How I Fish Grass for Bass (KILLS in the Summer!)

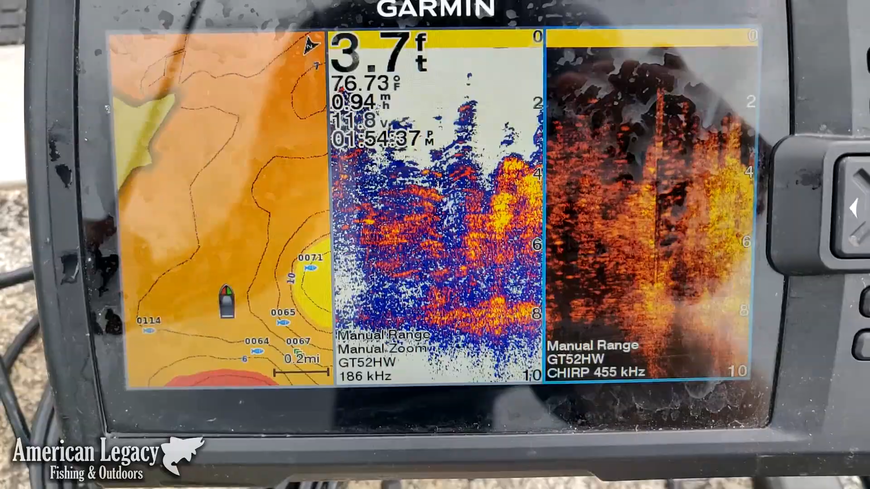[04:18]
On screen: depth 3.7 ft, water 76.73°F
All right, guys, so if you can see this, this is the stuff that you want to look for when you're flipping. So, this is milfoil and hydrilla topped out almost to the surface in about 8 feet of water. It's so thick that my fish finder has a hard time reading the bottom sometimes.
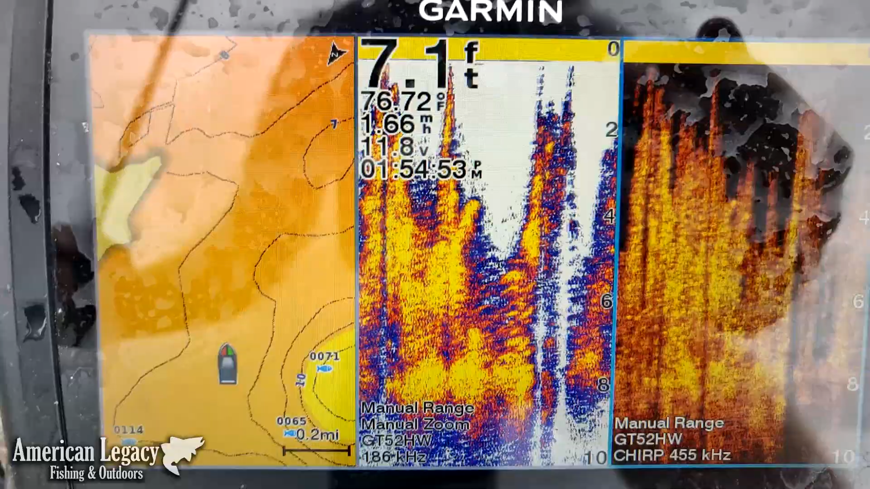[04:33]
On screen: depth 7.1 ft, speed 1.66 mph
But this, really, if you could find an area like this, this is perfect for this type of flipping.